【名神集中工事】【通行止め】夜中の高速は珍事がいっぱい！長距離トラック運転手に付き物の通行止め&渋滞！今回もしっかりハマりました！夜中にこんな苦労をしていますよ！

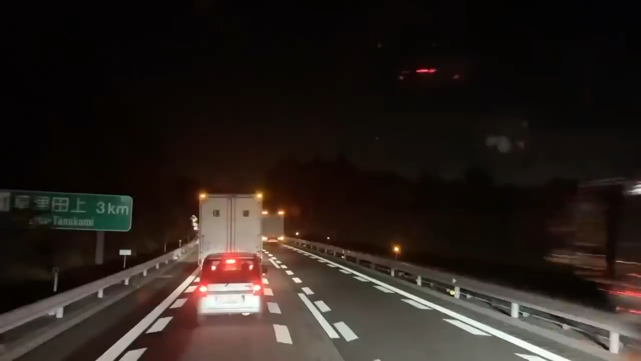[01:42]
はい、ここで渋滞ですねもう嫌いわ、お腹吸いとるのに
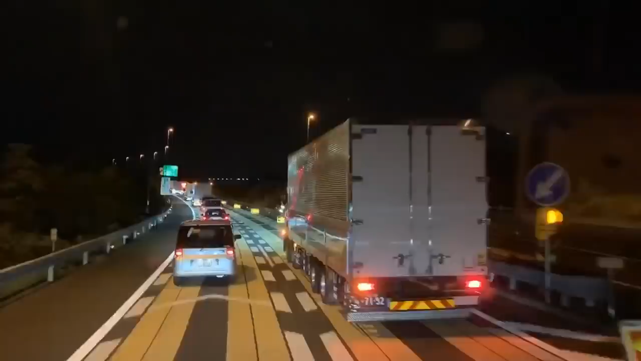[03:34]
めっちゃ横入るよめっちゃ横入るよめっちゃ横入るよ悪いわめっちゃ来るよ今中間めっちゃめっちゃめっちゃ上手
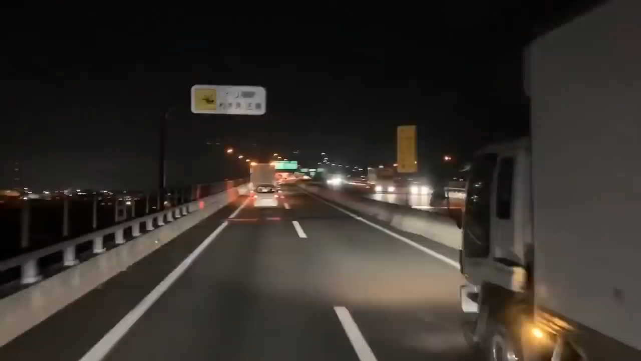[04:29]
なんでみんなここで入るんや
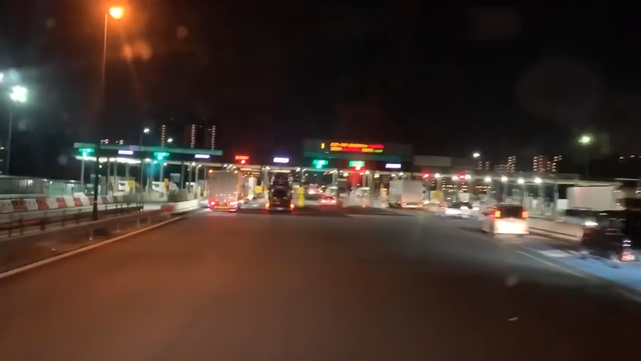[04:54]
一番左閉鎖中になった誰か突っかえとるで
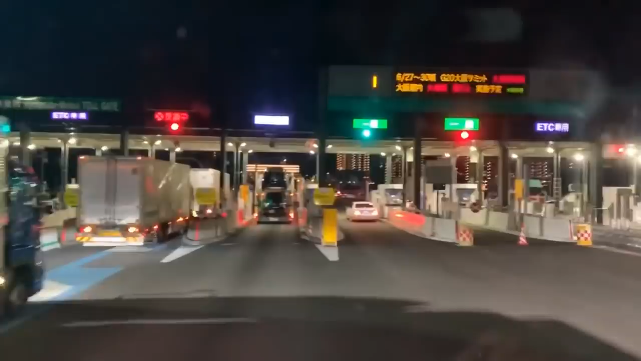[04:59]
こっちのETC専用を使おうETC専用ETCETC
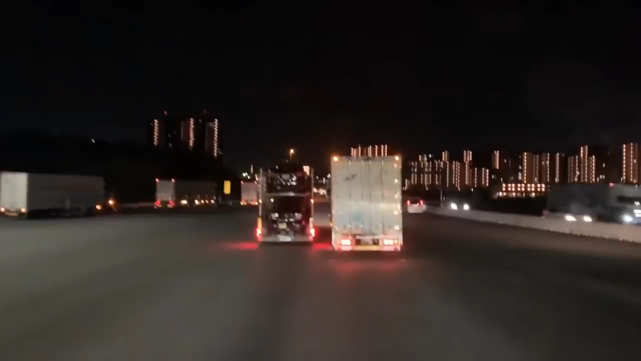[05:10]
この車は何したい途中で止まってるぜナイスハザードこの前の車のことをねぜひ
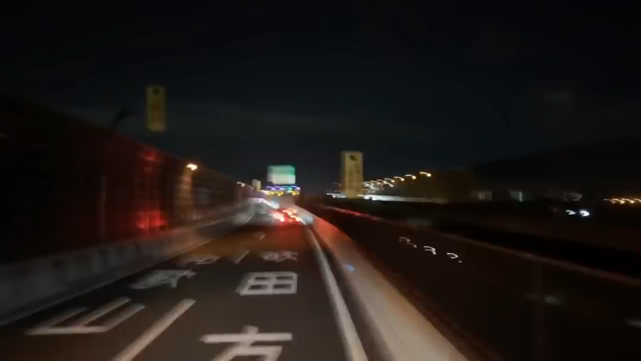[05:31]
ミスターハザードと呼びましょうかねナイスハザードおよそ300メートル先分岐を右方